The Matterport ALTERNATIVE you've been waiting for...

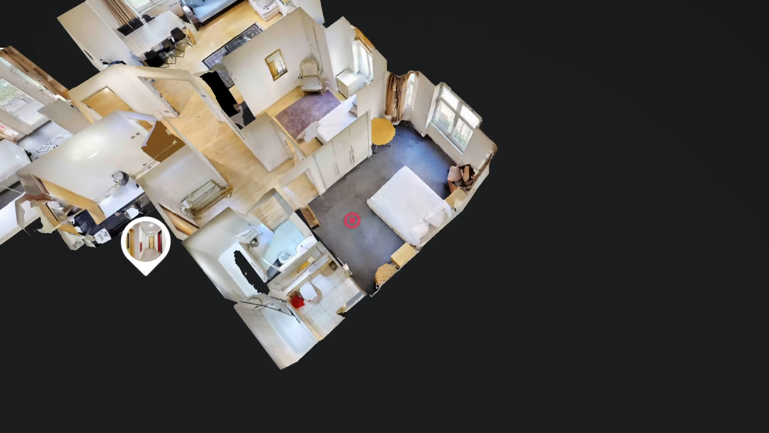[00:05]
the dollhouse perspective so cool and so satisfying to look at that it makes
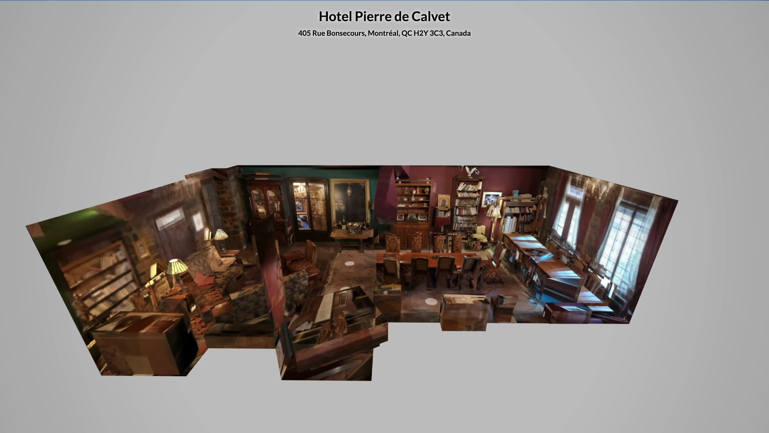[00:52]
not only can this software do the same dollhouse effect
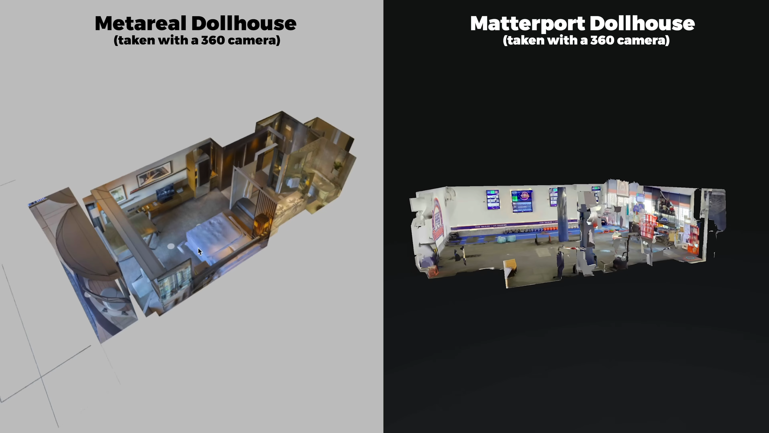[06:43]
dollhouse would not be as clean cut as what I'm seeing here there would be all kinds of issues with the geometry that'd
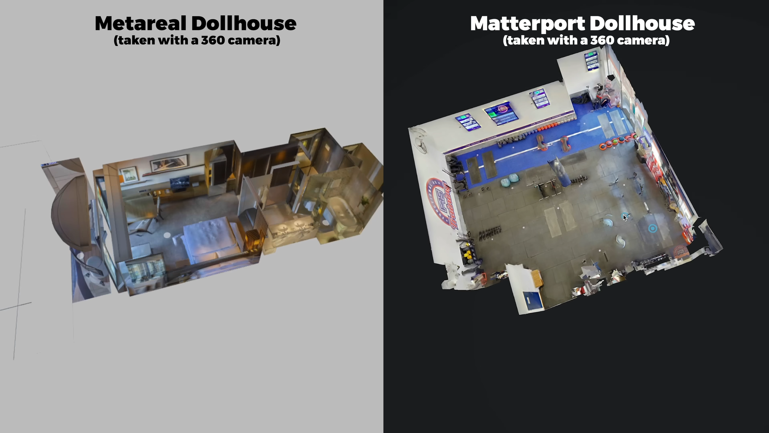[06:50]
be curved walls and missing details
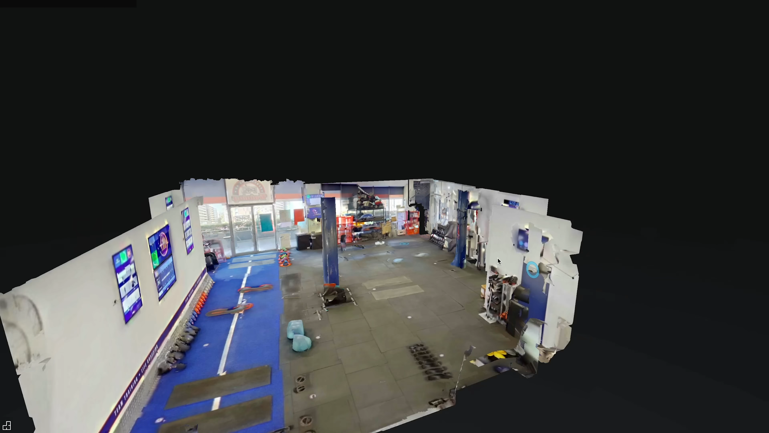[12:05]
does an automatic 3d construction of the space whereas Metareal does not